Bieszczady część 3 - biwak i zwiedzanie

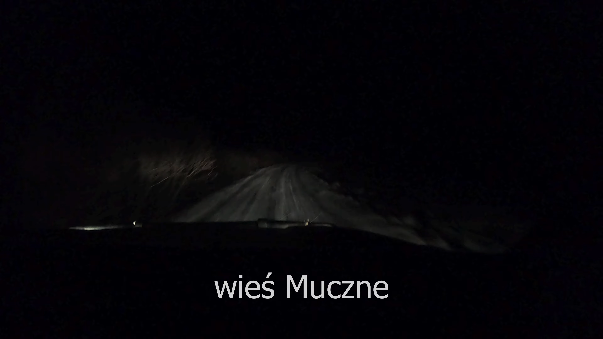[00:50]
Ja nie mogę, ja nie wiem, gdzie my jesteśmy w ogóle. Minęliśmy taką wieś Muszne, to jedyne, co zapamiętałem. Po lewej jest Ukraina, czyli gdzieś tam.
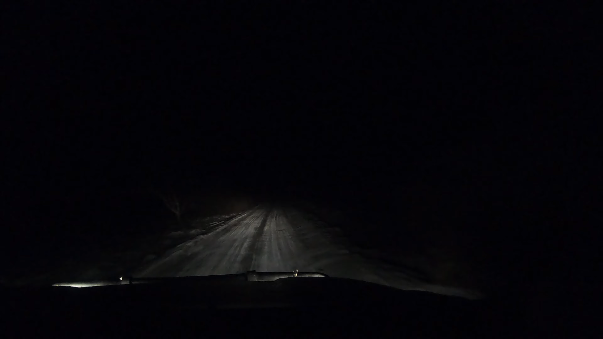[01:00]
Jedziemy na koniec Polski, absolutny koniec Polski, ten cypelek, ten ogonek taki słynny, który tam na południu Polski, to gdzieś tam jedziemy, nie wiem dokładnie gdzie. Może potem jak się zatrzymamy, to Maciek, powiem, tak. Maciek mi objaśni, gdzie jesteśmy, ale tutaj po prostu, nie wiem, jedziemy już chyba z 20 km. Tak jest. I po prostu cały czas dzicz, nie ma nic. A najlepsze jest to, że jakiś ślad na pieszo jest tu i to świeży, niezawiany. Jakiś wariat szedł w tej zamieci. Totalnie ciemno, nie ma nic.
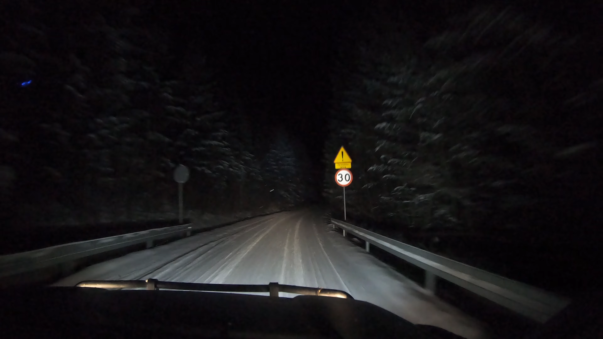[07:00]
Węgla przed drewno, tak. Ale co zaskakujące, dość fajna droga jest, równa. Ta jest chyba nawet wyremontowana, ten odcinek. Chyba tak. I dość fajnie się tu jedzie, no zaskakujące. Znam gorsze drogi u mnie w okolicy, jak tutaj w tej dziczy. No. Uwaga niedźwiedzie, fajne znaki.